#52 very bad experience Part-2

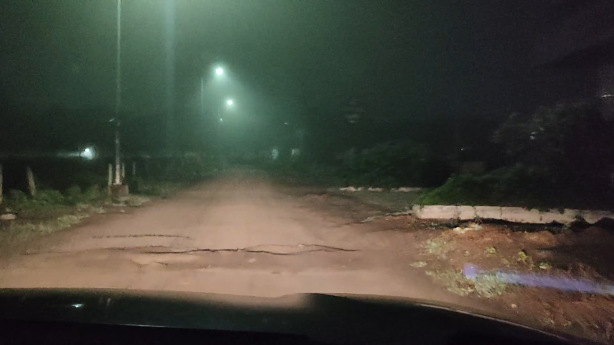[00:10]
सकाळच्या 6:45 वाजलेले आहेत अँड द डेट इज 11th of October. फुल फॉग आहे कॅमेऱ्यात, मे बी दिसत नसेल आत्ता, तरी पण ट्राय करतो मी दाखवायचा.
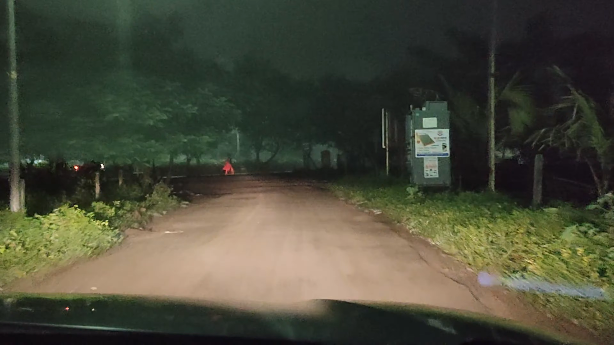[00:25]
आणि मी आहे कारमध्ये. डिफरन्स बघा, इथं फॉग कमी झाला, कॅमेरा कसा दिसतो. अँड द पॉइंट इज, मी गाडीत असल्यामुळे ना माझा चेहरा नाही दिसणार, सो आय एम जस्ट शोईंग द सिनेरियो
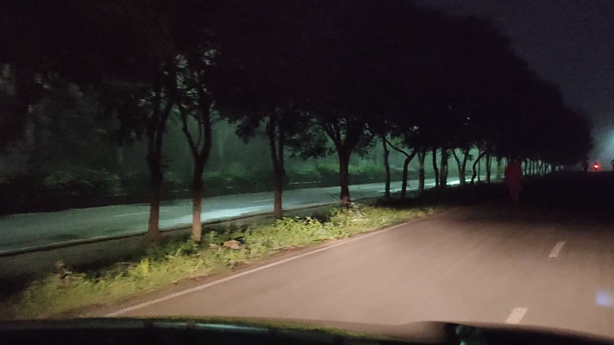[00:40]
ऑफ द ब्युटिफुल ॲटमॉस्फिअर. नॉर्मल फॉग आहे, इट्स नॉट टू मच फॉग, बट येस यू कॅन सी. बघा इथं लाईटमध्ये तुम्हाला दिसत असेल ना, हाऊ इट इज. सुपर ॲटमॉस्फिअर आहे सकाळचं, हे जे बघण्यासारखं अगदीच.